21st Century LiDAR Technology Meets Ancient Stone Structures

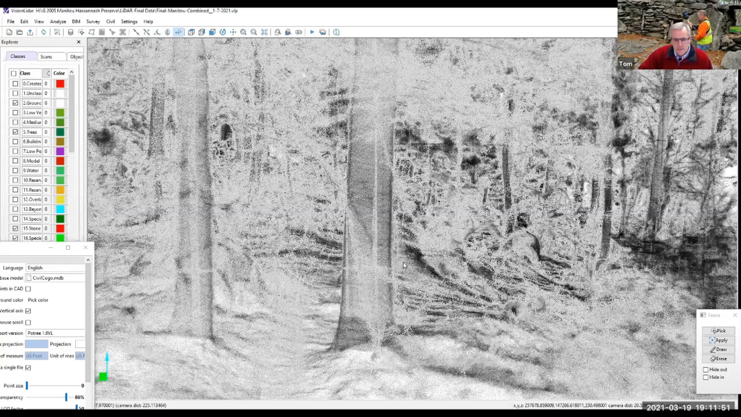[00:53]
And so as I maneuver this, you know, you're looking at a wooded site and this is what the site looked like when we were out there. You know, here's a stone wall and trees.
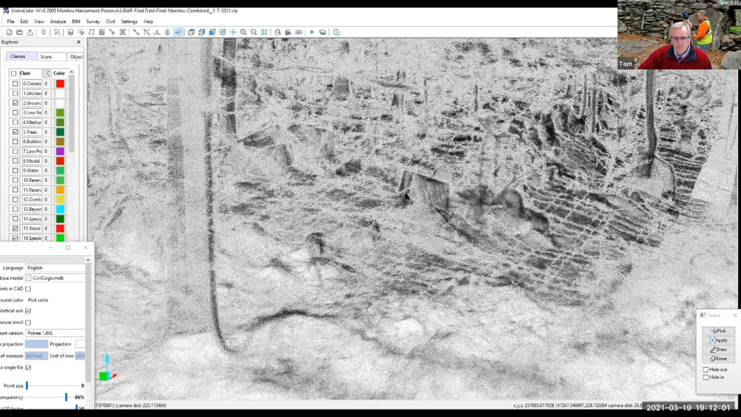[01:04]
But what's great about the software is after I capture things,
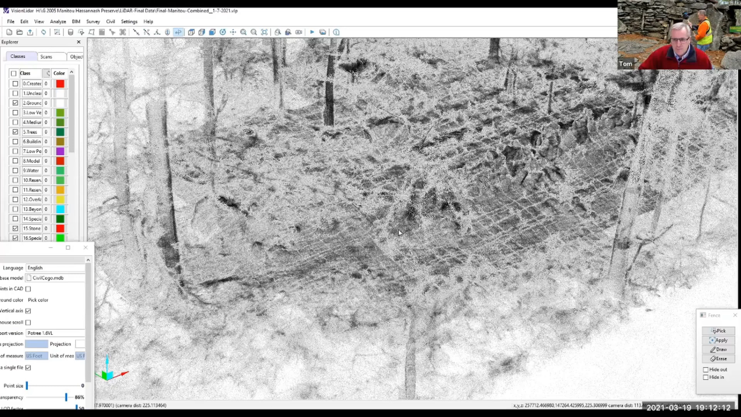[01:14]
I can manipulate it and do a whole bunch of different
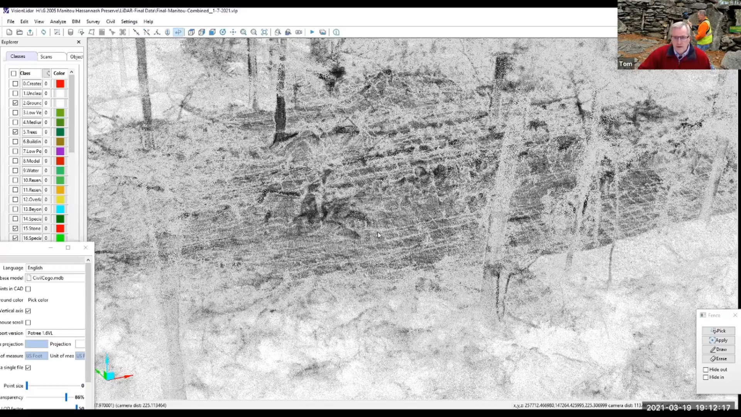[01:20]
processing with it.
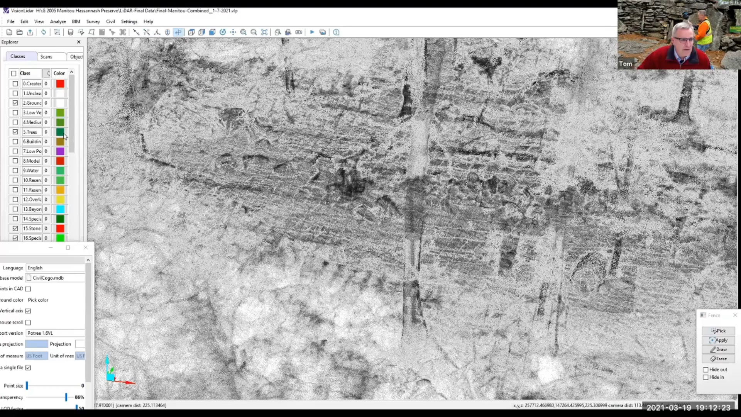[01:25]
But the most important thing that I can do is I can turn the trees off.
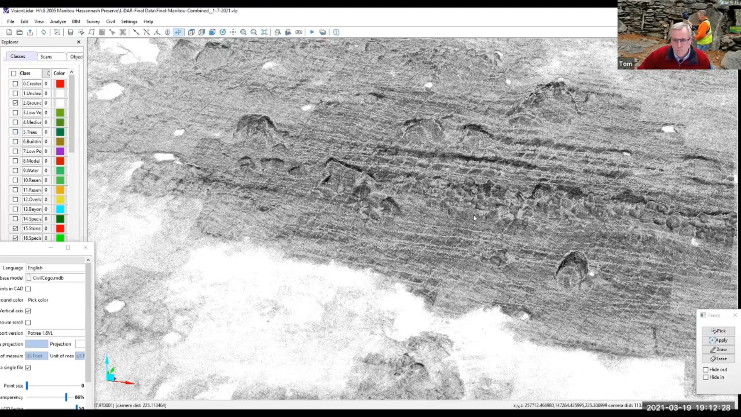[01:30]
So for this project, what we were asked to do was to scan two one-acre parcels and the parcel here on the right, upper right, is called the upper or eastern parcel and on the left is the lower or the western parcel. And the link between was just the walking path that I used to get from one to the other.
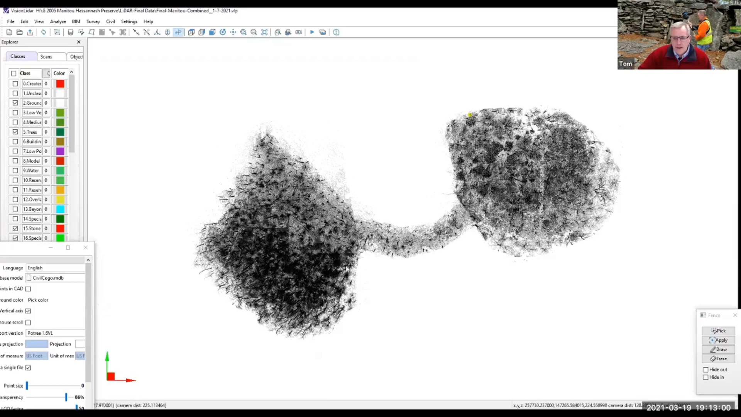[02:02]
And so the typical LiDAR captures everything as I walk, as I mentioned. But by turning the trees off, by classifying the trees and turning the trees off,
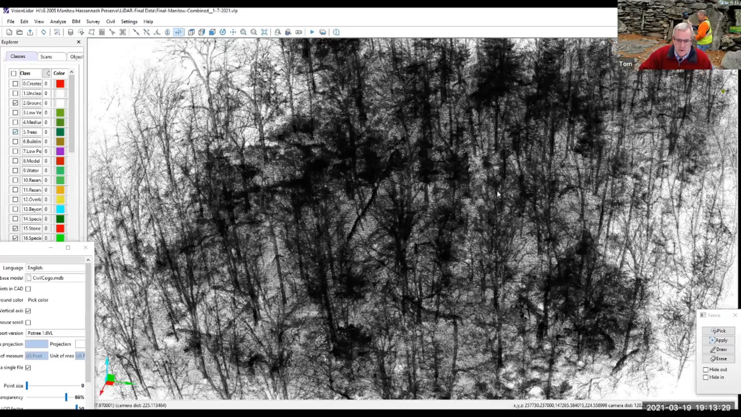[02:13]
we can see the landscape in a manner that's not possible today because of all the trees.
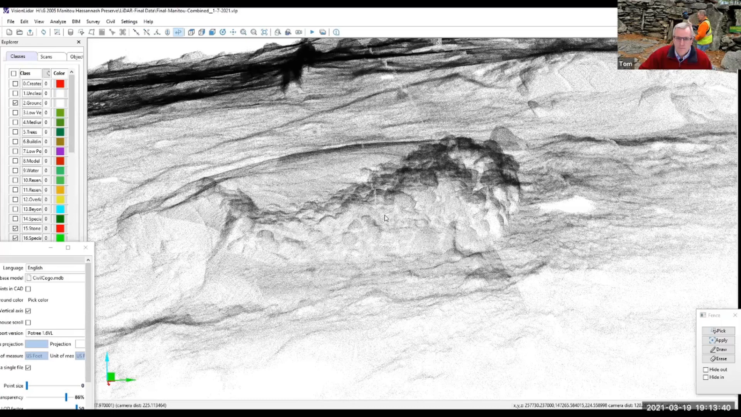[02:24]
And so each of these stone piles, stone structures,
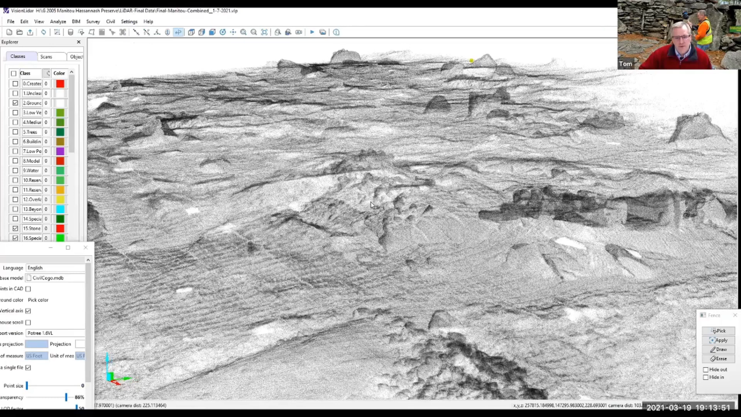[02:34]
are part of the research to scan this and to create the 3D digital twin, the 3D model of what was being viewed.
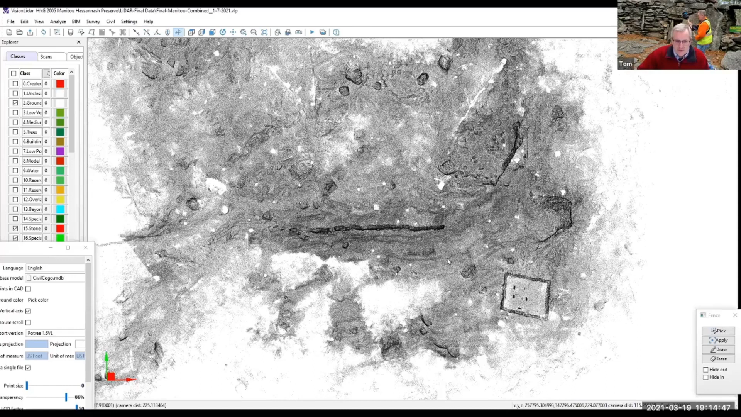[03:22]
the scan is registered to do north and east. It's registered to the compass rose. So as I turn this, you can now see the blue arrow and that's the third dimension. So in addition to that work, I was asked to
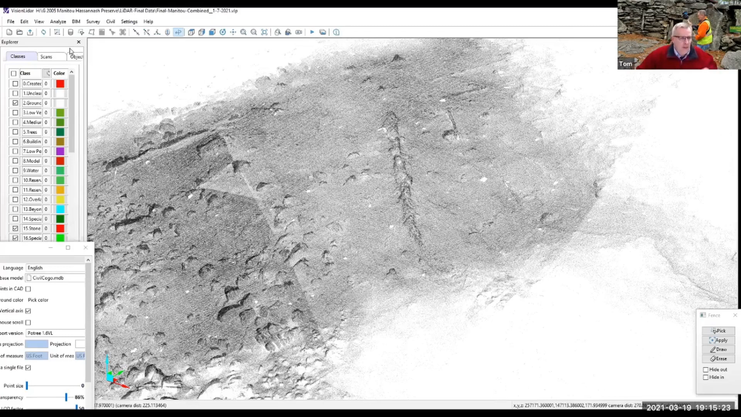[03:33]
give annotations, numbers to each of the stone piles.
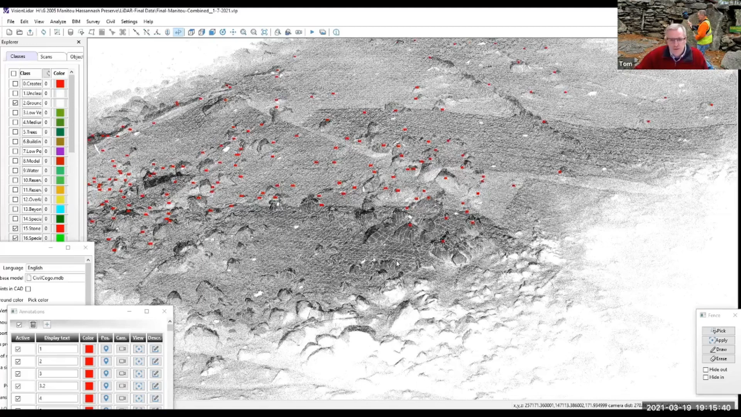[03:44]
In order to add these numbers to each of these features, I relied on my LiDAR, but I relied on their series of photographs for each of these features and also the GPS points.
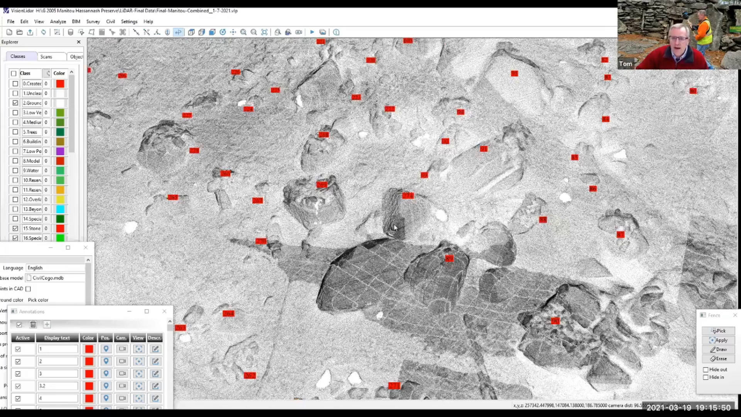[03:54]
So if you look down here in the bottom part of my screen,
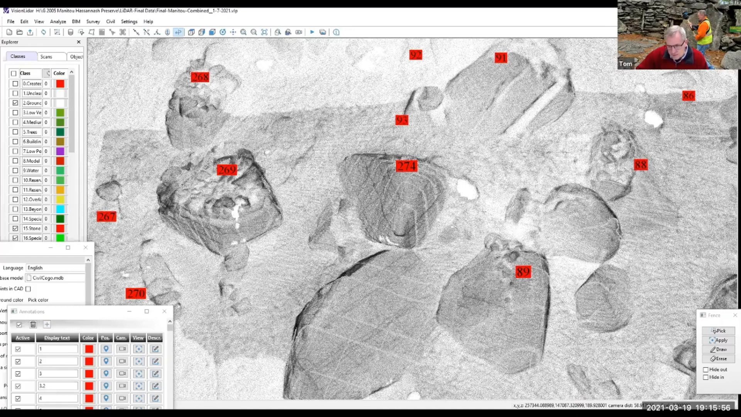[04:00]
this is the X number, the Y number, and the Z number. So if I click here at the 274, you'll see the numbers change.
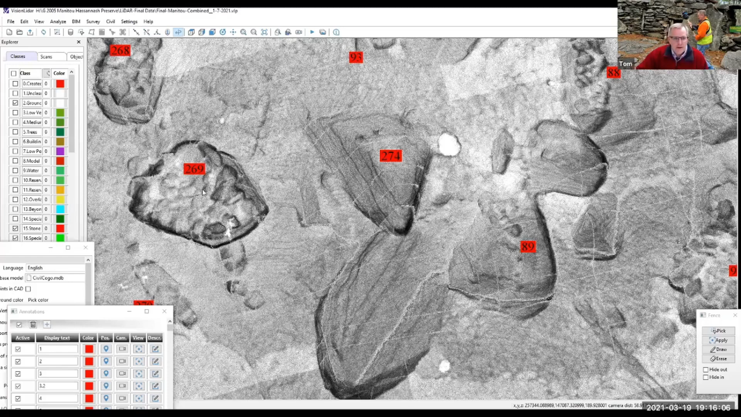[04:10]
And if I click on feature 269, you'll see the numbers change.
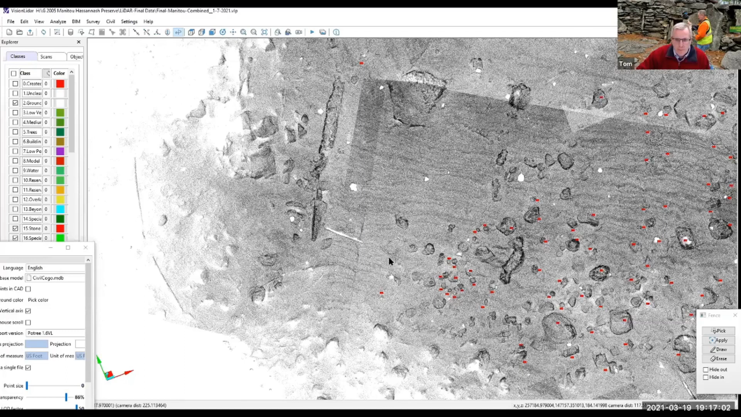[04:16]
So one of the reasons why I chose this software is because it allows me to use LiDAR data from any different type of source. But one of the things the software can do for me very quickly is to create cross sections.
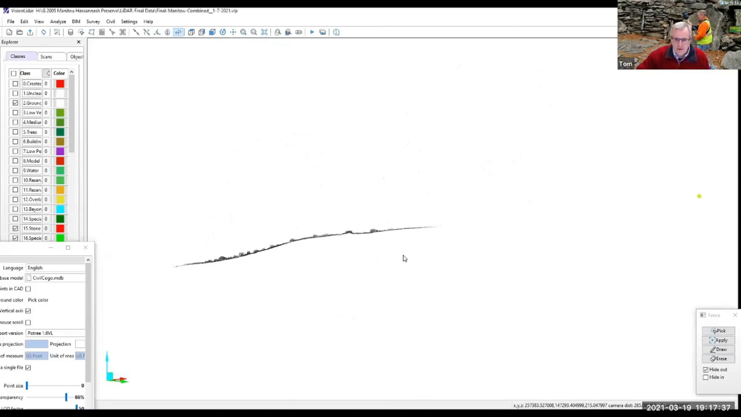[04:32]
And I'm a historical landscape architect by training and to do what I just did in three seconds would take me a couple of hours. And if I put the trees back on, that's what that cross section looks like.
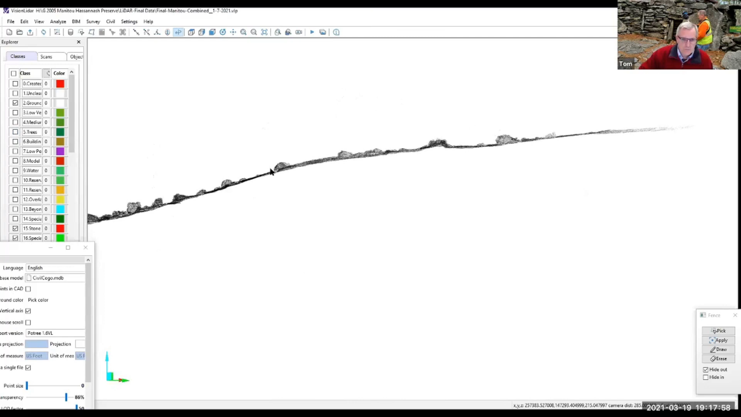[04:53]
And we can do cross sections and plan views.
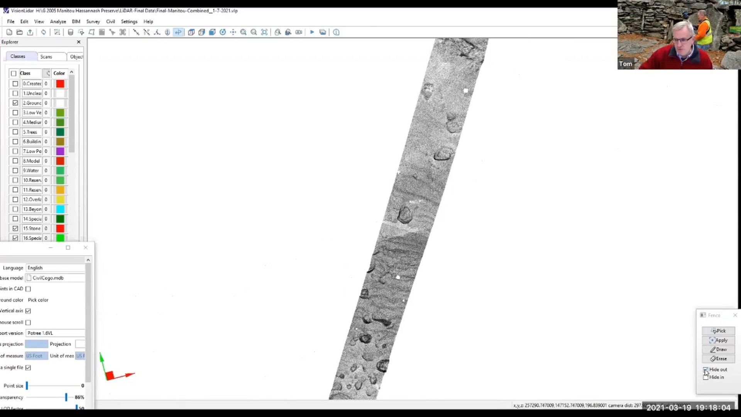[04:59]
Another thing that's really interesting with this software is I can change the way that I view it.
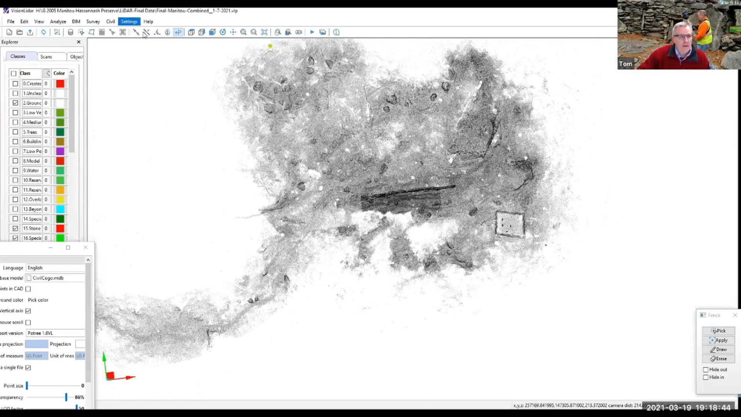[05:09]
And if I change my background here from a white
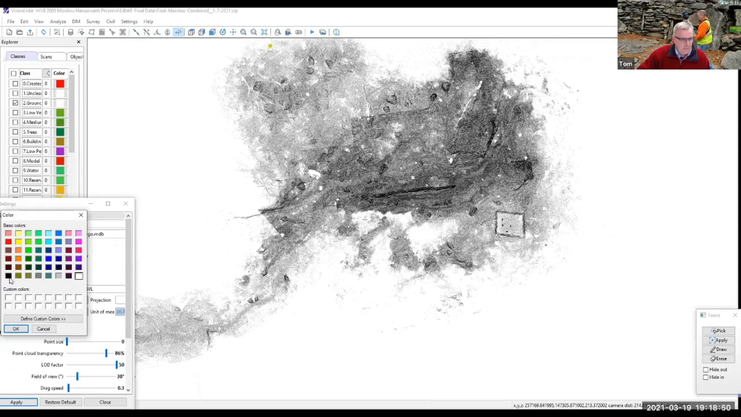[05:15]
to a black and I change my ground color from
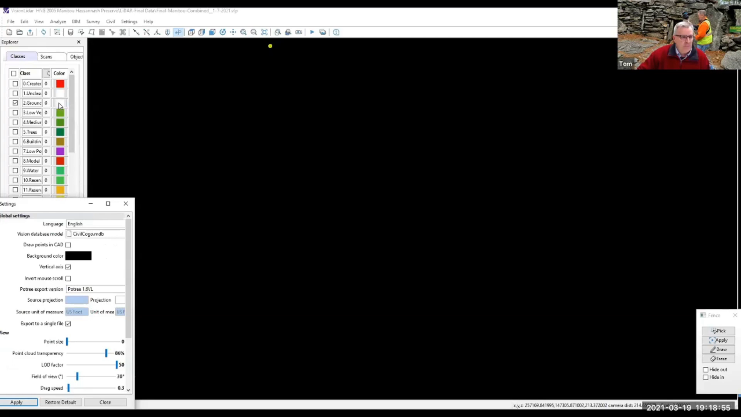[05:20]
sorry, if I change my view from color by intensity to color by class, this.
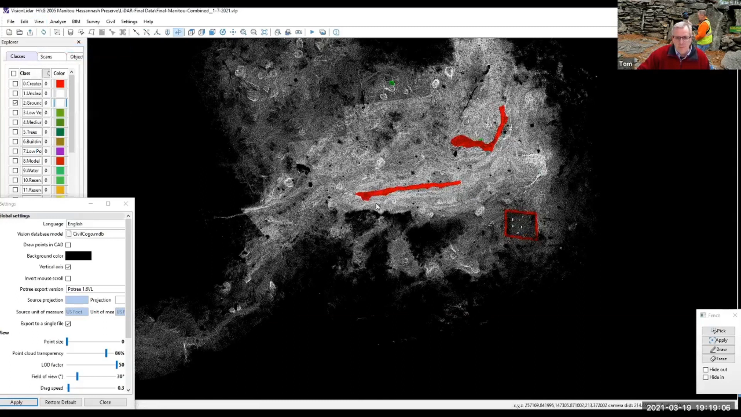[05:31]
Now we can see the ground surface with the stone structures. But I've classified the stone walls in red.
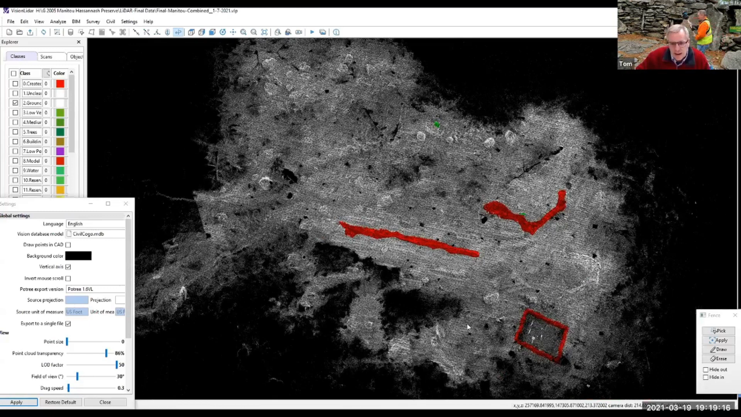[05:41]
So if I back out, you can see the stone walls that exist on the site.
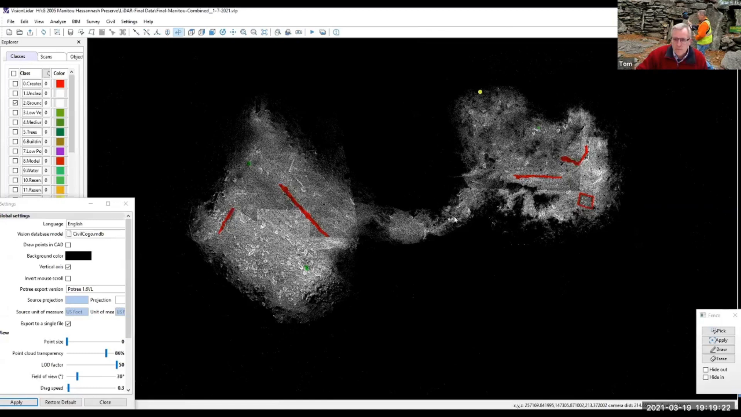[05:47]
But I've also classified some other unique stones here. A little one on top of this large boulder with a rock outcropping with the stone structure here.
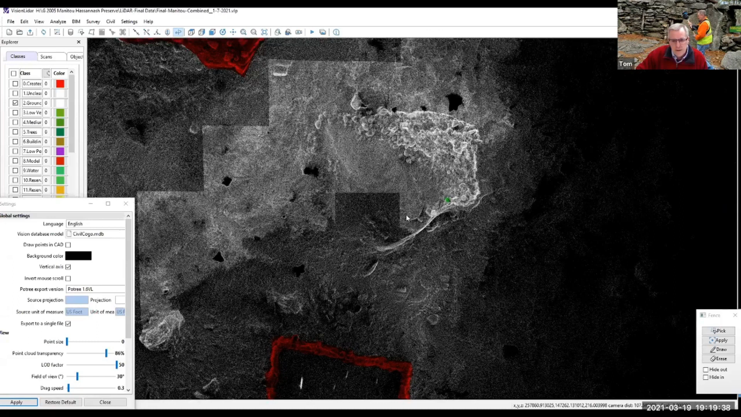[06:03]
One here that's a pretty pointed rock. Another one here that's pretty pointed.
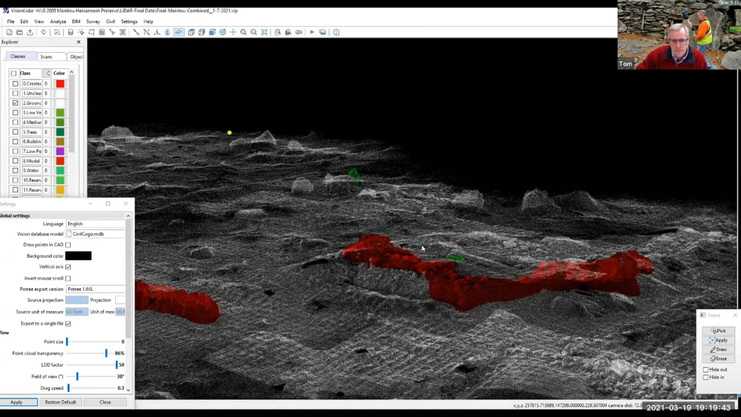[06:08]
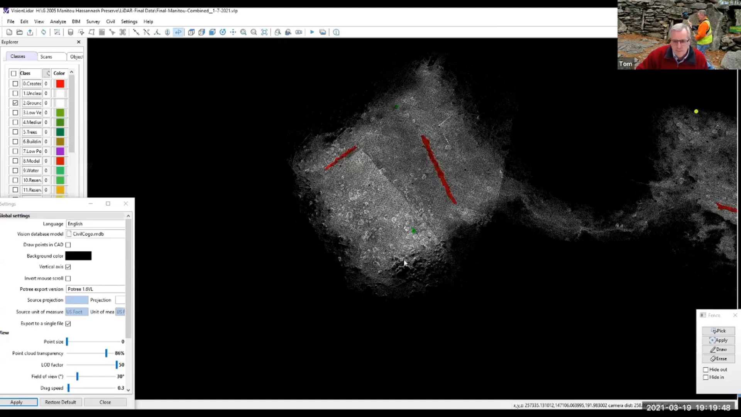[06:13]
Down here, this one is very unique. And if I isolate it, I can show you why I think it's unique.
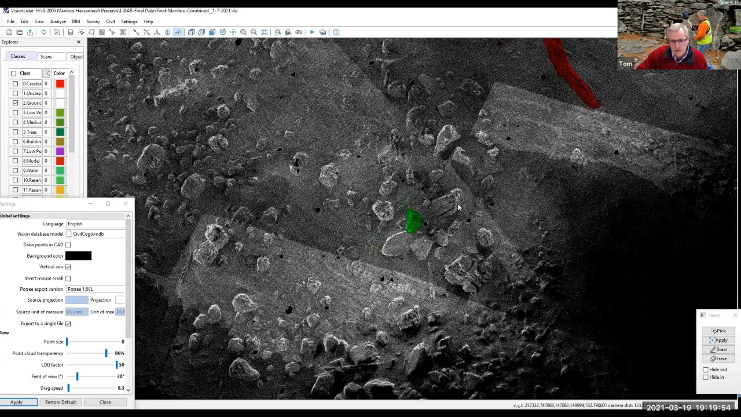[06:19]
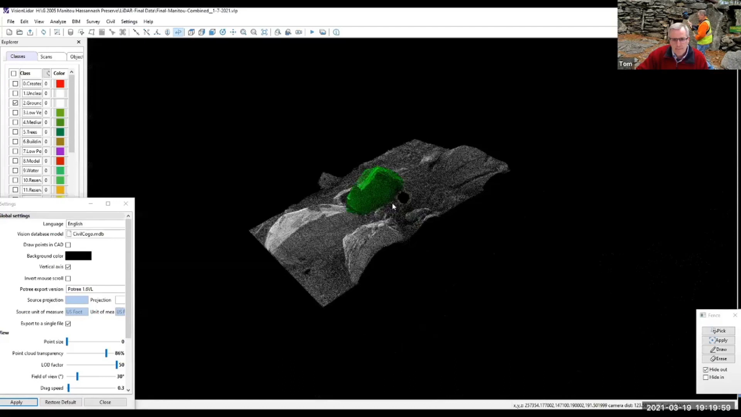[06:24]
It's got the profile of a human.